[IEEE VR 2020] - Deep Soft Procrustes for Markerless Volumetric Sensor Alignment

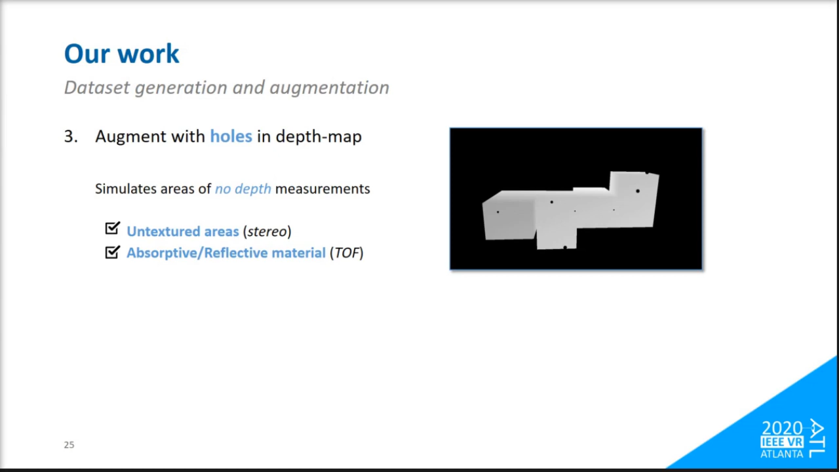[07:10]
due to untextured areas and absorptive or reflective materials respectively. To add an extra layer of realism in our data, we also augment these depth maps with the two types of noise,
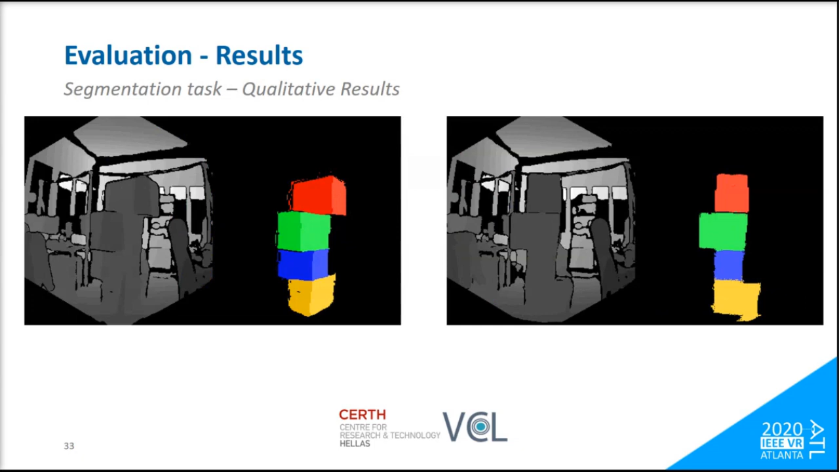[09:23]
And does not lose performance in other sensor types like the Kinect Azure, exhibiting a sensor-agnostic behavior. For a quantitative comparison against another marker-based method,